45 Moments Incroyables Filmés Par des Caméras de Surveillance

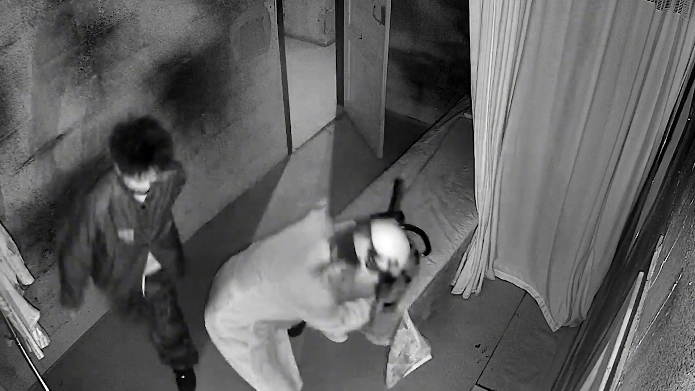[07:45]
Ce type a la vision nocturne et le calme d'un chat.